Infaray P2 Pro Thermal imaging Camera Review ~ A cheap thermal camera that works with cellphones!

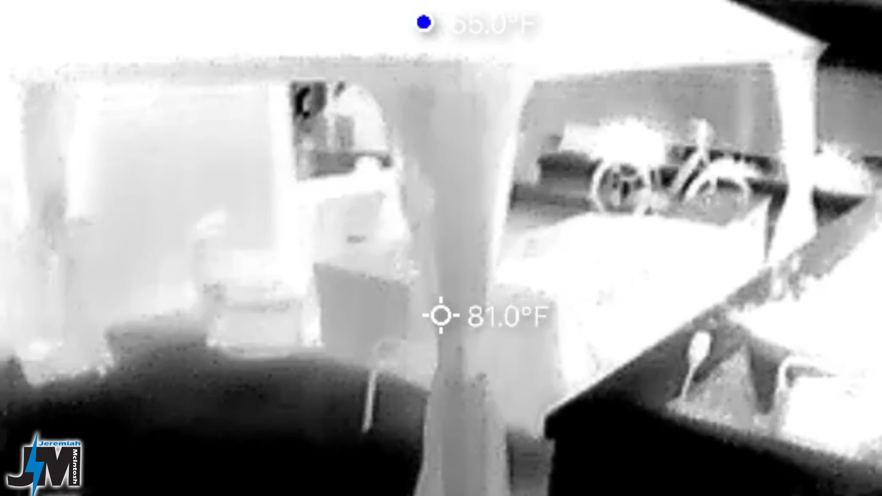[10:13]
On screen: spot 81.0°F
the sun was back there another thing that i thought was interesting is i have an extension cord plugged in in my basement going into the old half of my basement running a dehumidifier and
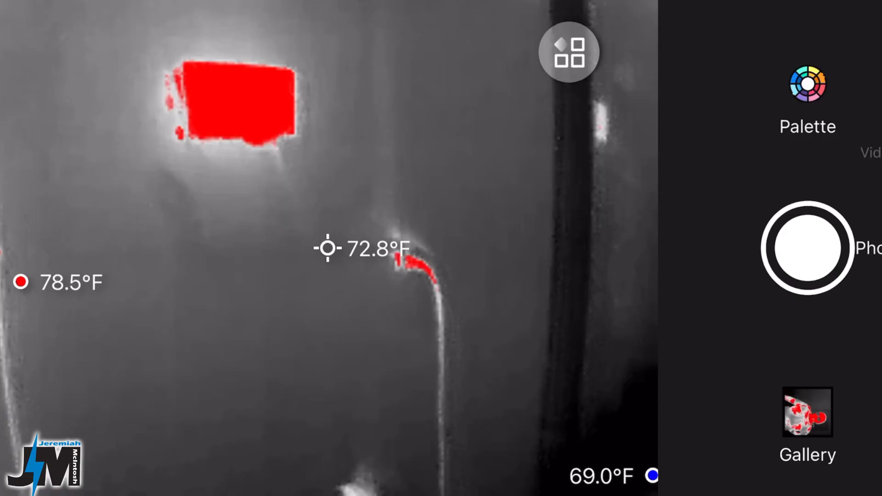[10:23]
On screen: spot 72.8°F
you could see coming out of
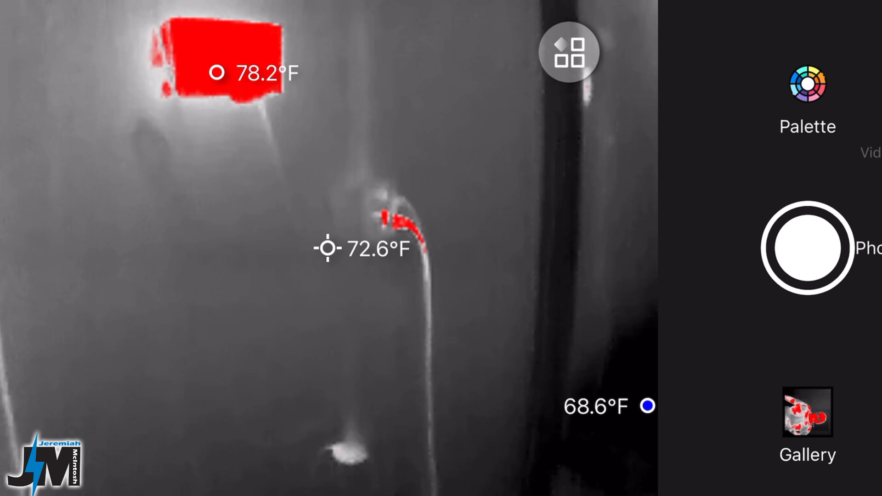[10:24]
the outlet how the extension cord was getting hot on the ends and then i had it curled up behind my furnace
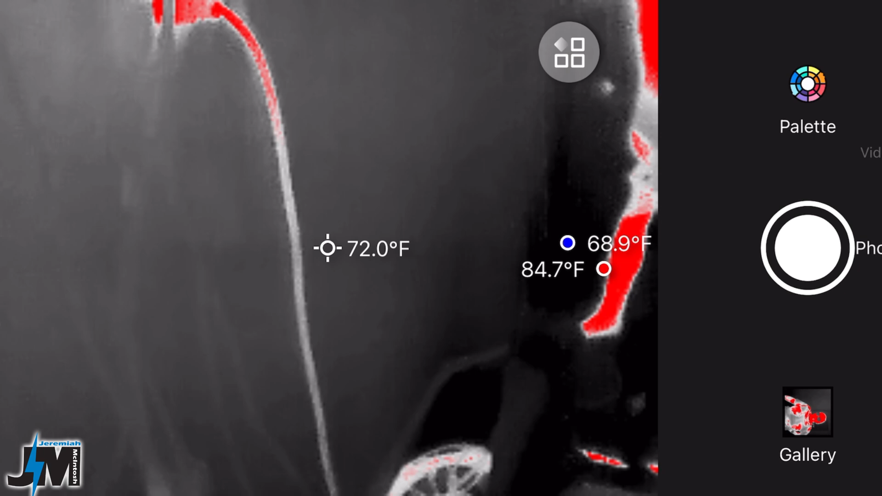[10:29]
On screen: spot 72.0°F, max 84.7°F, min 68.9°F
and you could see that the extension cord was glowing red because it was sensing that it was a little bit warmer
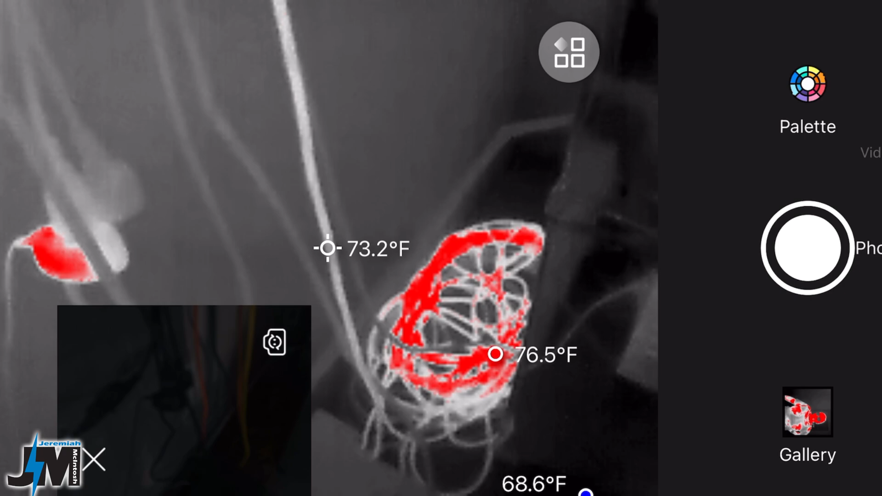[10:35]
On screen: spot 73.2°F, max 76.5°F
than the rest of the stuff around it which i thought was pretty neat so you could use this as a safety device to see what things are heating up if your
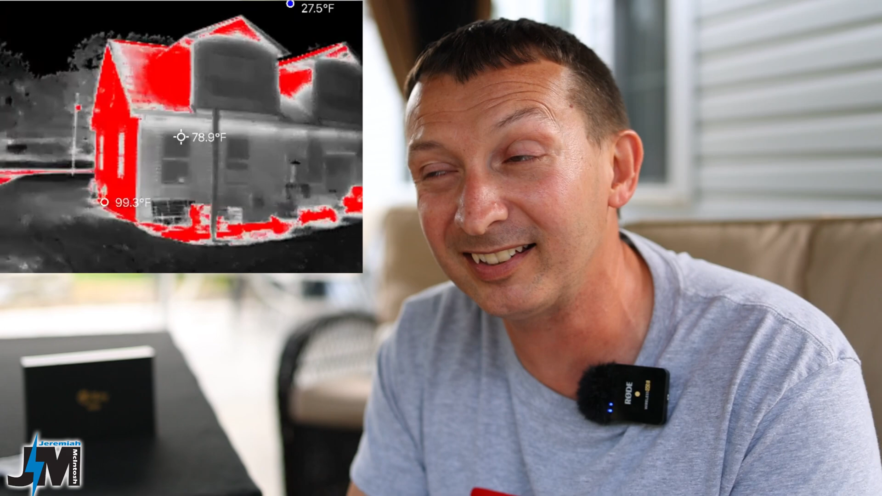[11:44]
On screen: spot 78.9°F
amazing how much is it and he was really impressed with the frame rate of it how smooth everything was and actually the quality of the picture so you can see here this thing can be used for multiple different things it's
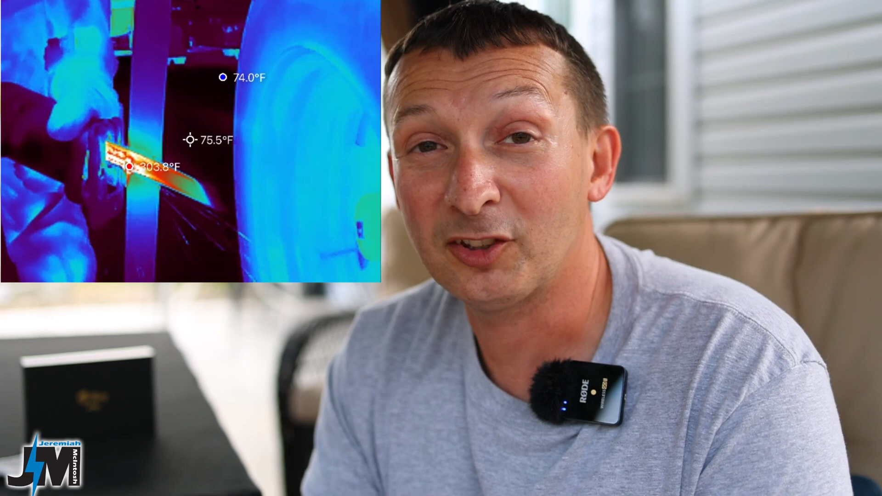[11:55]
On screen: spot 75.5°F
awesome and i i feel like it's almost a toy rather than a tool because i've been using it because it's so